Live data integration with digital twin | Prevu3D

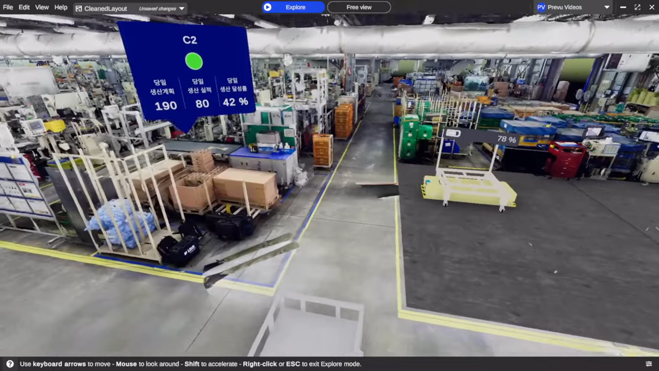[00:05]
What you are watching is not a video camera but a full 3D representation of your factory as a digital twin.